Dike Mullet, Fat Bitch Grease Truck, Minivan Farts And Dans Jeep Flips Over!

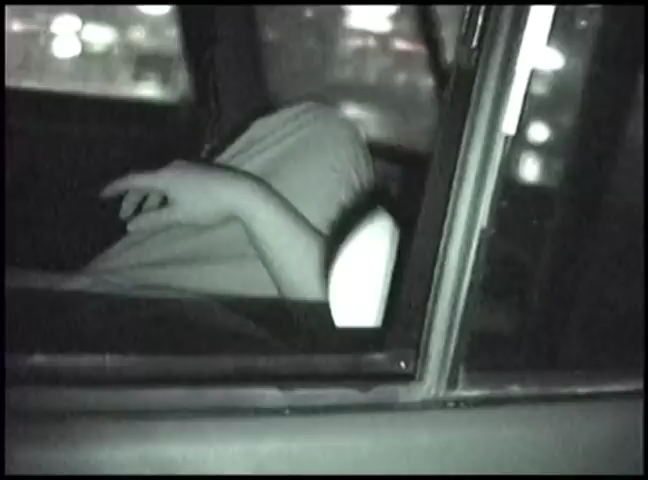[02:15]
Fuck me, beautiful. Damn, it's fucking lighting up over there, man. That guy just got struck on by lightning.
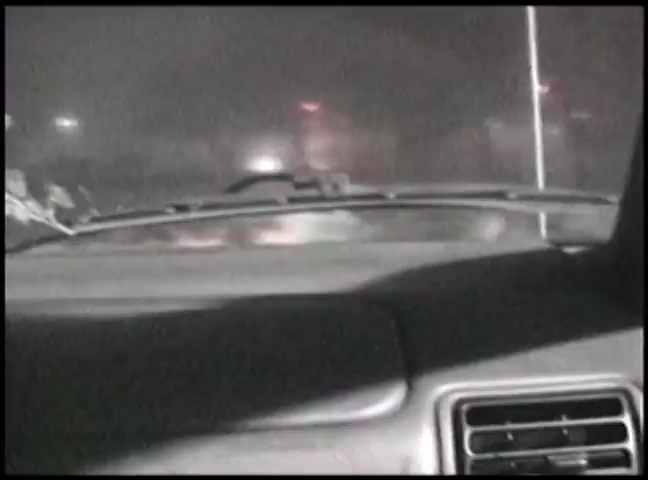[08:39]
Dude, does this thing have four wheel drive?
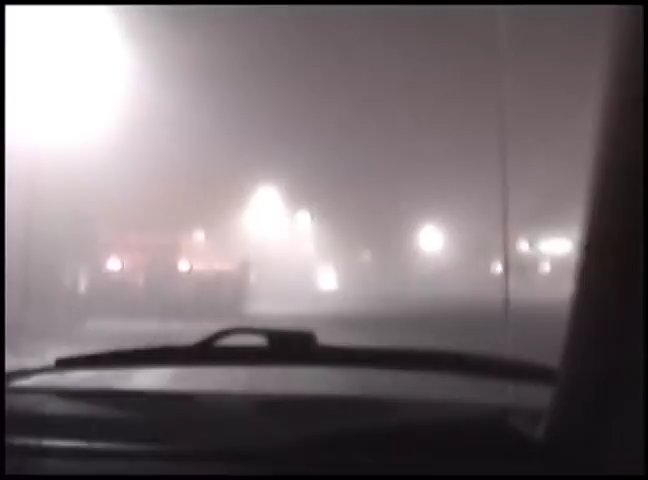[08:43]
I don't know to find out. Oh man, I swear I was on two wheels. Make it a left at Michael.
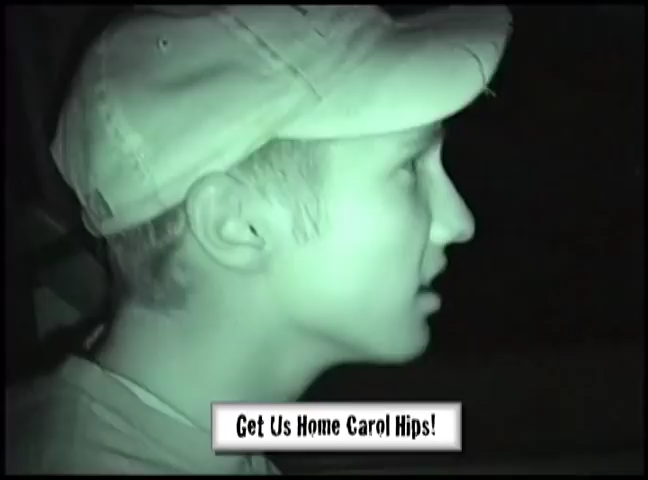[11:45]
I can't see the road. Oh, really?
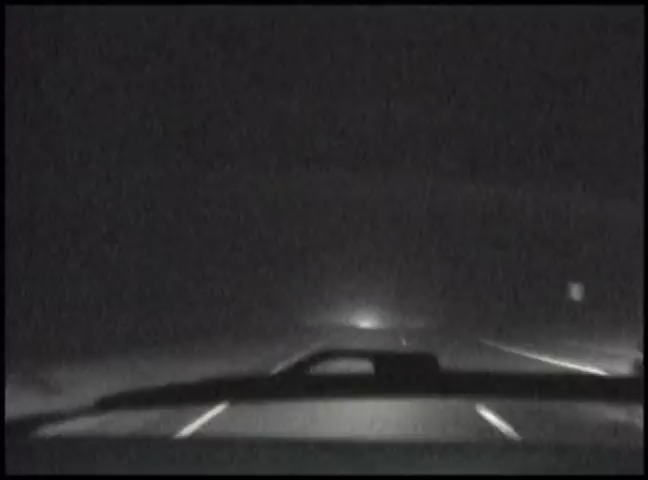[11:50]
With this, I can see fine. Well, I don't give a fuck, I can't. Just look through this. Yeah. Okay. Green, so you can see good. Oh, man. See fine. Oh, man. Bye. Fuck you, asshole. Fuck you!
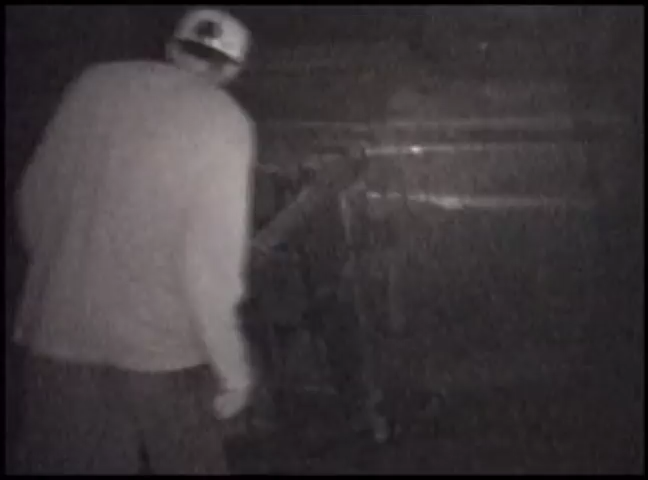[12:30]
Dude, that's going to be a check bitch. This out. Look at all this oil. Oh, God, that's not good. That's not good at all.
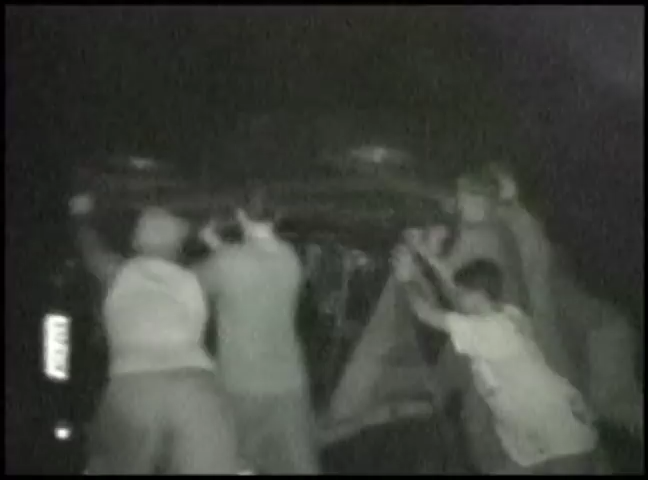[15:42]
Let me try to grab under. No, that's great. Flipping back. It's what? Sliding like the bottom. Yo, now all... God damn! Yeah, if you push it back up, it's going to roll back down. Look how high it is. Let's just drip. We get it. Oh, shit. Like, lift up, kind of, if
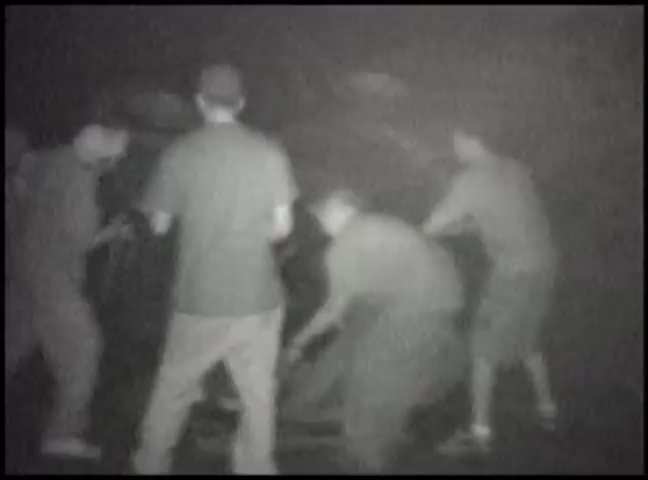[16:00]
you can. It's stuck. It's stuck on something. It just stopped. It's just clumped up too much dirt. Yeah. Too much dirt underneath.
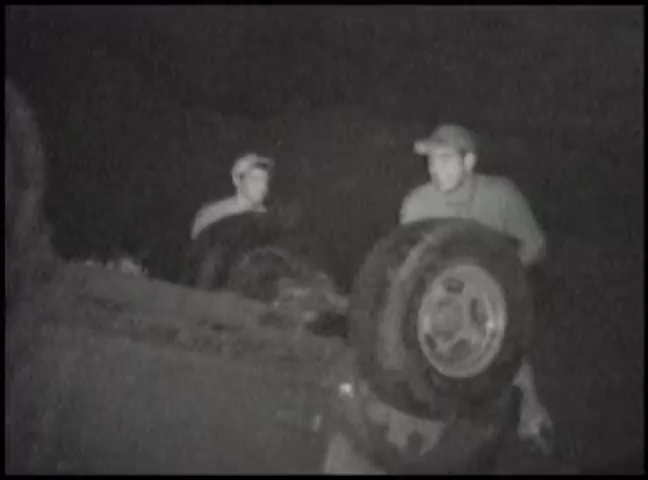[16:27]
Sparks, dude, get the fuck out!
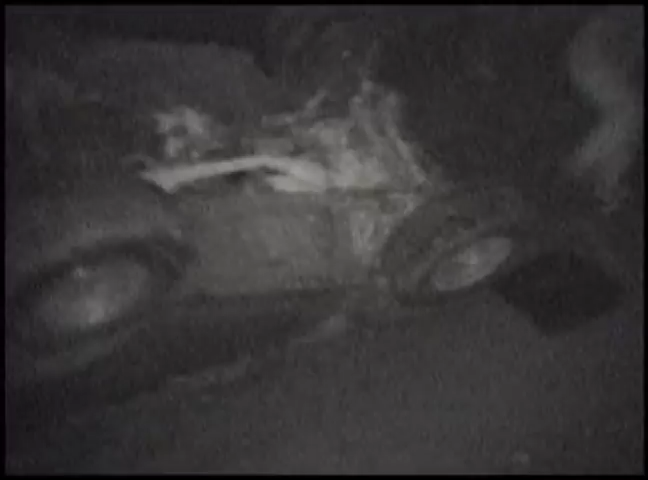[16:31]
I think there was no sparks. Yeah, there was. There were some big ass sparks under there. Big ass sparks in the engine. Fucking batteries, probably.
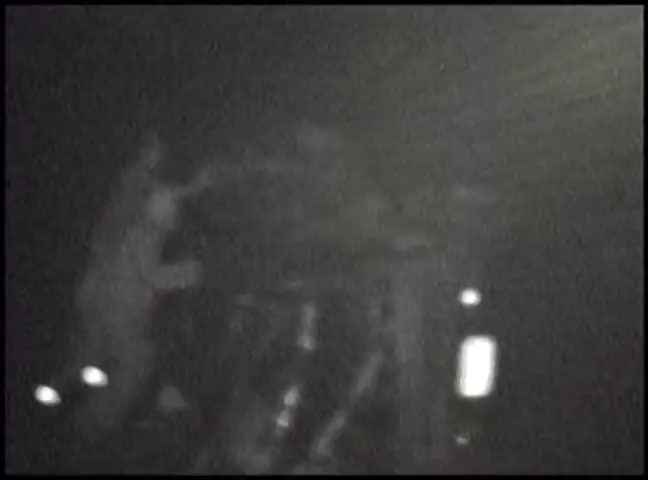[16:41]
It's just sliding out the bottom. Yeah, come on, John. Fucking man, my truck is fucked up, yo!
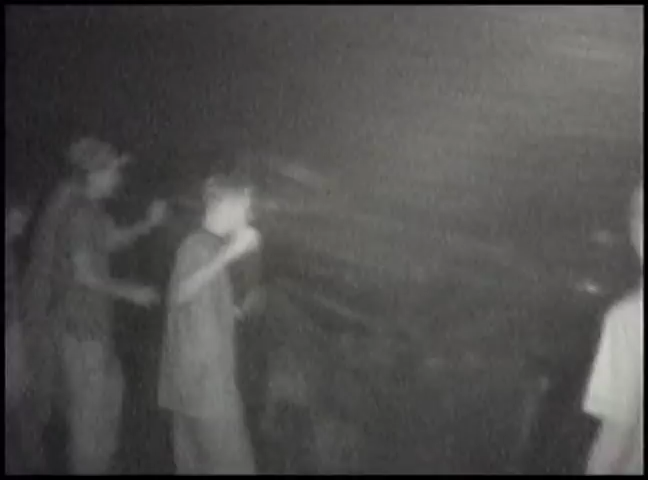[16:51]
Damn! Get the fuck over here! How the fuck are you getting this screw? We're just pushing it right over. It's gonna slide. Oh, fuck, you gotta slide. Get under them. Just jump in between the tires so it won't crush it. Just jump underneath the tire. You need to get it from underneath and pick up. Oh, yeah, just take off the foam part. Damn you! How do
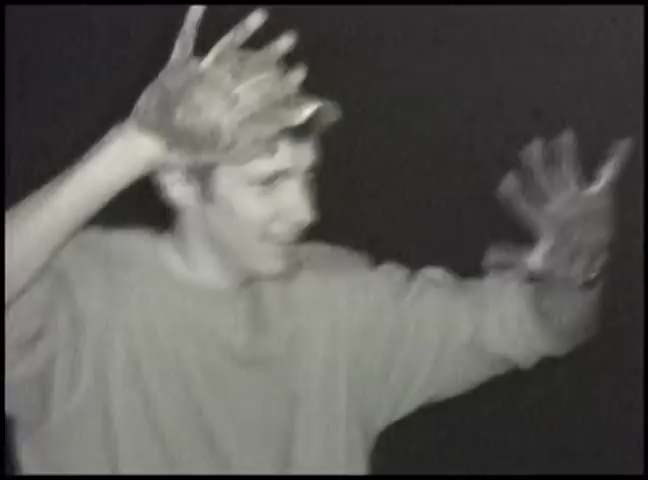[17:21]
you? You mean nigger? Balls on black. Yes, yeah. Oh, we got it. We got it.
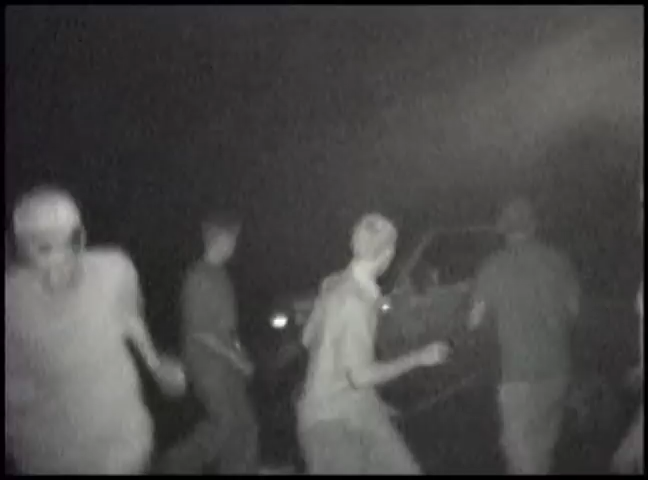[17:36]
Boom! Yeah. I've seen sparks on it. Woo! Wait, watch. Right now he'll start and blow up.